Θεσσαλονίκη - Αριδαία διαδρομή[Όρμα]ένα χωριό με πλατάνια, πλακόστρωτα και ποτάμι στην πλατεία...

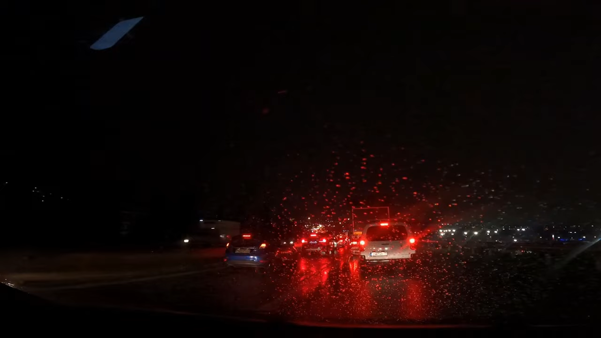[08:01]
φτάσαμε στην τρομερή κίνηση του flyover. Έχουμε κάνει 200 μέτρα μέσα σε μισή ώρα. Μας έχουν μείνει κάποια χιλιόμετρα. Για να δούμε αν θα φτάσουμε τελικά σήμερα ή αν θα περάσουμε και το σήμερα, αν θα φτάσουμε και αύριο, ρε παιδί μου. Θα δούμε πόσες ώρες θα είμαστε μπλεγμένοι σε αυτή την περιπέτεια εδώ πέρα, τώρα που γυρίσαμε στη Θεσσαλονίκη.